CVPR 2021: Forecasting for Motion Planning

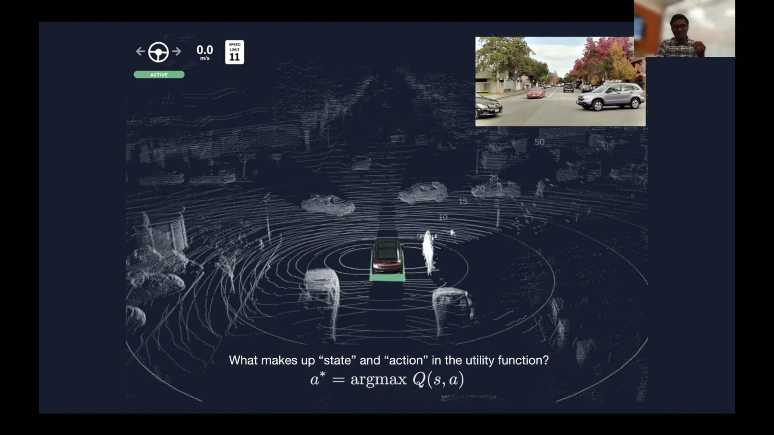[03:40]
But this still isn't quite state. I can't really just drive around if all I can see is this much information. You and I, when we commute to work every day, we don't just drive only as the world is fresh to us every day. We might use something like a prior, like a map information, know where we are in the world. And we use this to guide where we should go next. Knowing where we are, lets us know where we need to go next.
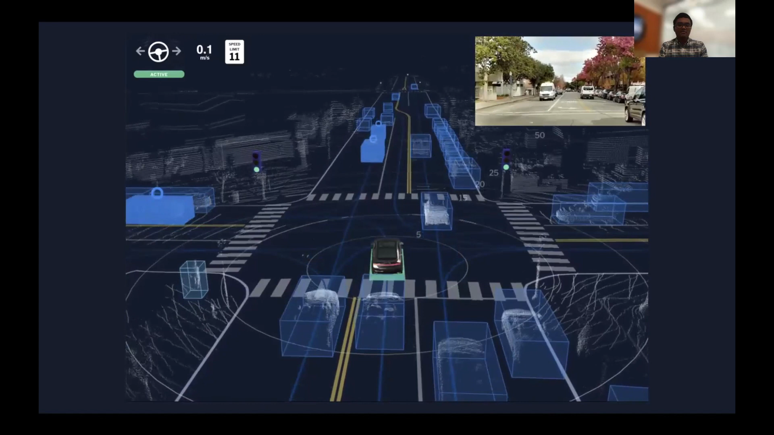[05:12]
And now we come across, we're waiting at the at the unprotected left turn, or UPL for short, and a pedestrian crosses the intersection. So now we need to make a decision that we should not try to cut the pedestrian crosswalk because we need to give them a space to go. And now finally, the vehicles have come to a stop, a gap is formed, and the AV sees that there is now it is now able to achieve its mission of completing the turning following along the route, as predefined.